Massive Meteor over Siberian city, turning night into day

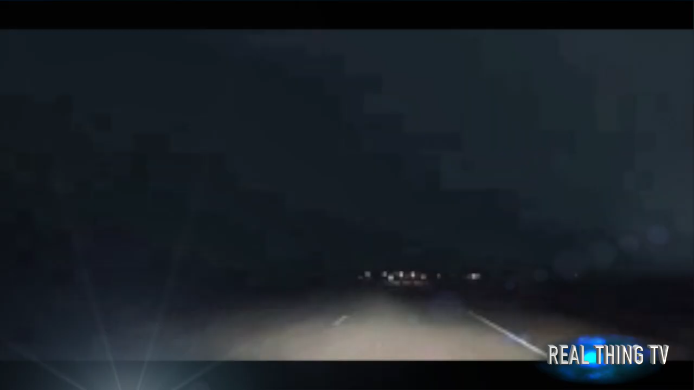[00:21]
METEOR EXPLODES OVER SIBERIAN CITY, TURNING NIGHT INTO DAY PEOPLE IN THE REPUBLIC OF CARCASA IN SOUTHWEST SIBERIA WITNESSED A LARGE FIREBALL EXPLODING IN THE SKY ON TUESDAY, WHICH BRIEFLY MADE THE EVENING AS BRIGHT AS THE DAY.